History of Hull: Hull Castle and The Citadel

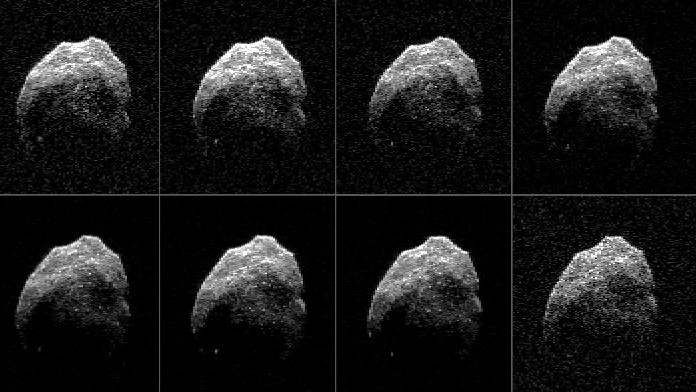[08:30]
of rock ice and metal hurtling through space at speeds measured not in miles per hour but miles per second 66